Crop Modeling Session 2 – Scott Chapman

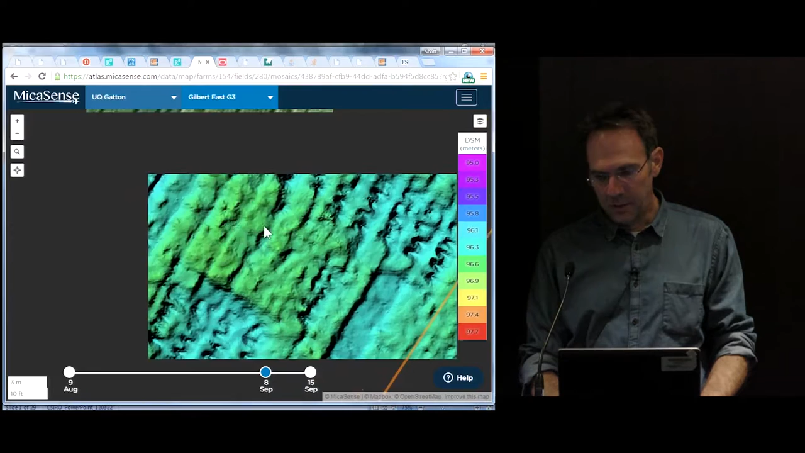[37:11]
And don't worry about all those holes, because that was where we were cutting samples out, right? This is a modelling trial, so we were taking samples every two weeks. And the resolution we've got on canopy height, which I'll show you soon, is pretty good.
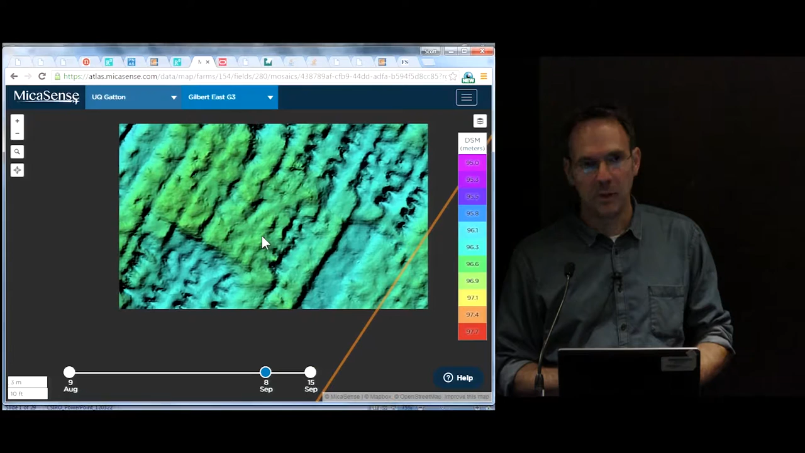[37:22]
It's sub five centimetres. So we can characterise a trial reasonably well with this.
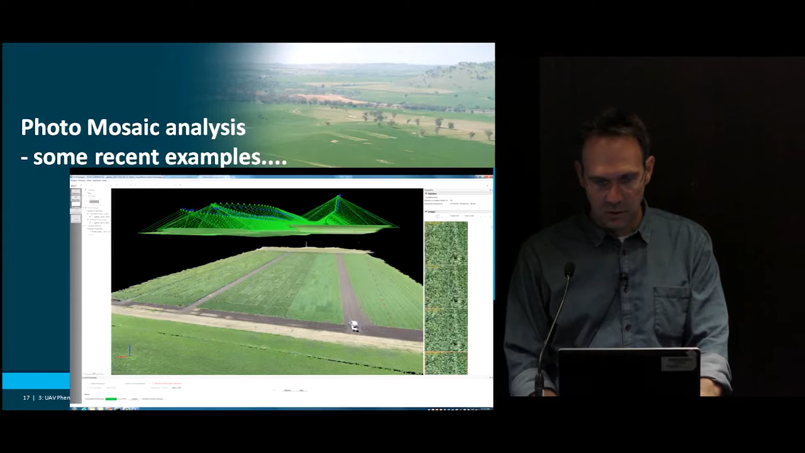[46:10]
That's a completely reconstructed shot. So it's not, in fact, I can show you. Let's go to Dropbox.